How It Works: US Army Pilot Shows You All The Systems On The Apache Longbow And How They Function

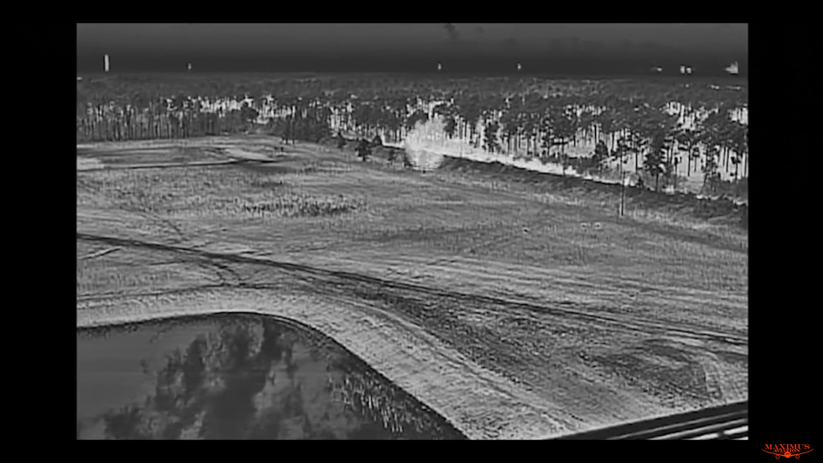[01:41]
With this system, we can find the target, we can find how far away it is, and then use this to engage the targets accurately with all the weapon systems.
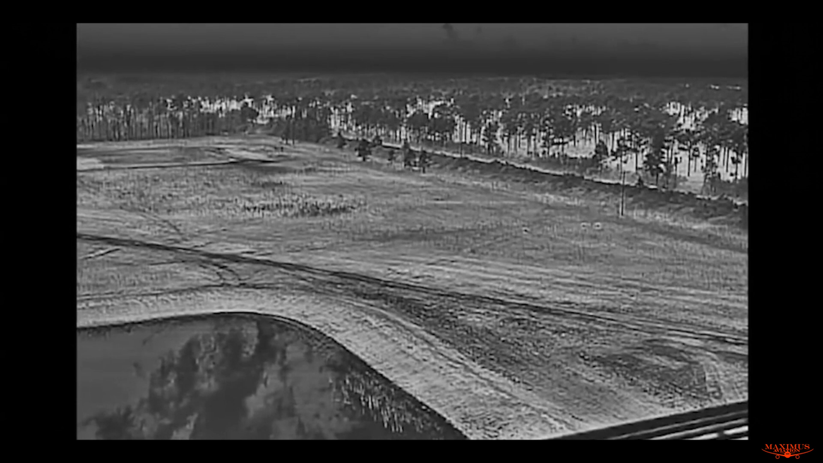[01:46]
Additionally, up here, this bucket, is the Pilot Night Vision System, or PINVIS, and we use that to fly at night.
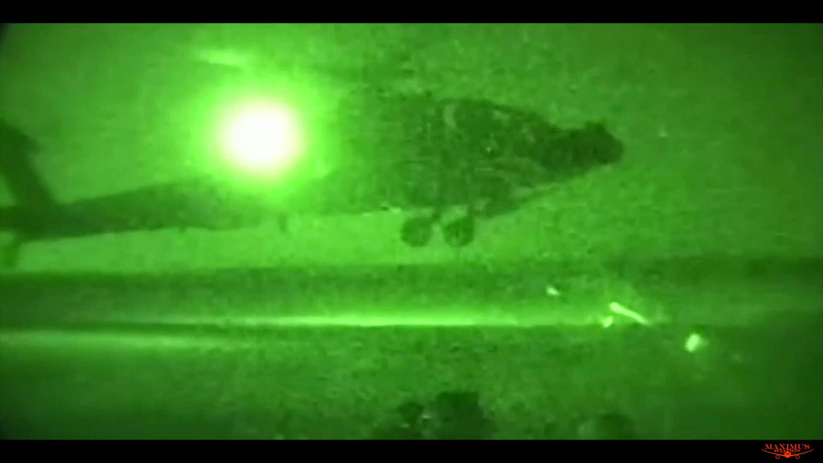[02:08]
It can be pitch black out, but they can still see to be able to fly because of the heat that's coming off of those objects. So that's what the forward-looking infrared does.